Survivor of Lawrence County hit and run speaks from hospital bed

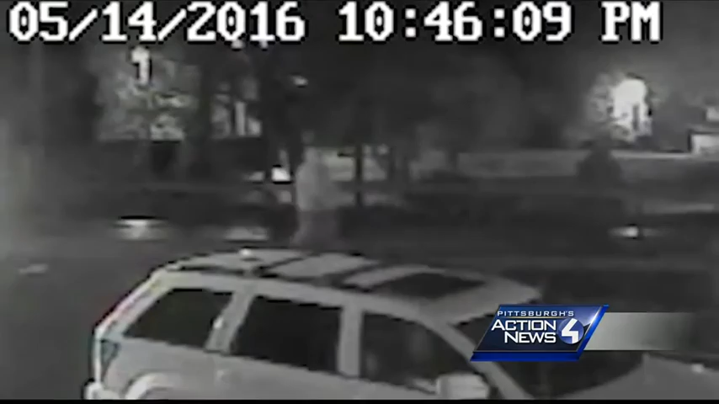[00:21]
The video you're watching was captured by a business on Route 65 in Shenango Township while 33-year-old David Scheller was walking to work. Then, without warning, he was struck from behind so violently that he flew into the air before sliding on the pavement. The driver took off. I realized what was going on when I was up on the hood.